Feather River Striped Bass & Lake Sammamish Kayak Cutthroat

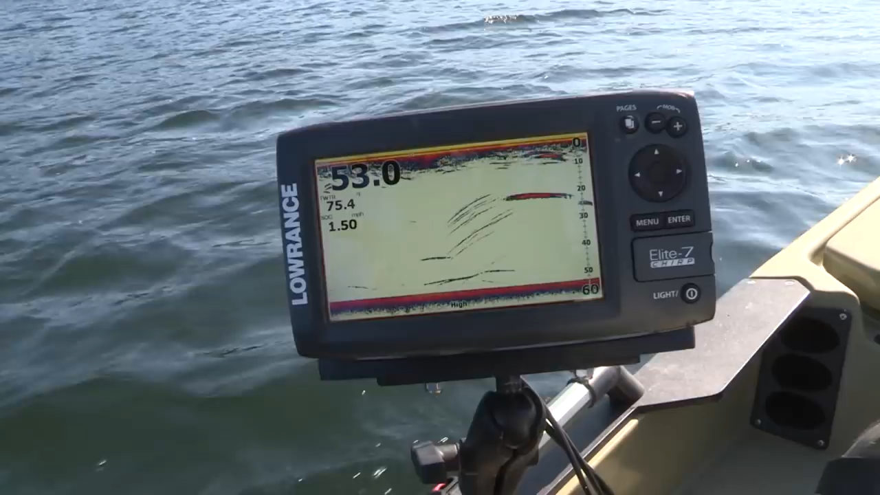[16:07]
Again, we're marking quite a few fish in the fish finder here. Lots of arcs, lots of bait.